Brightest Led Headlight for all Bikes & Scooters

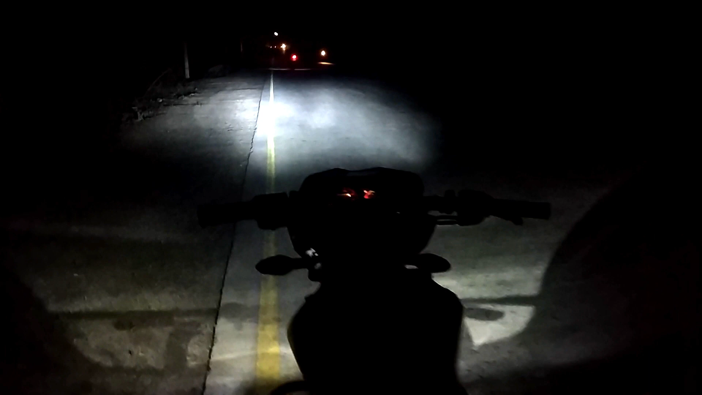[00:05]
तो भईया देख लो कितनी दूर तक ये लाइट जाती है और ये कोई ऐसी वैसी लाइट नहीं है ये है औक्स वीम का सोना देख सकते हो आप कितना बाइडी रे कवर कर रही है रोड का दोस्तो सब्सक्राइब कीजिए इंडियन बाइकर बॉय
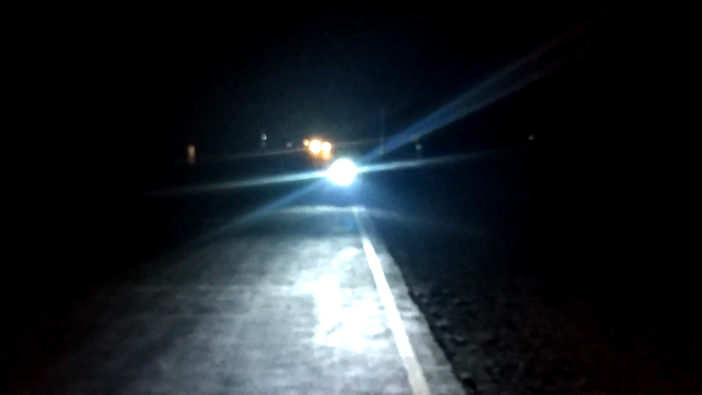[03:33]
अपनी bike से कितनी ज़्यादा दूर हूँ आप देख सकते हैं � और उसके बाद भी यहाँ तक रोशनी बहुत ही अच्छी साफ आ रही है clearly road visible है हमको और यह रहा headlight का view तो आपको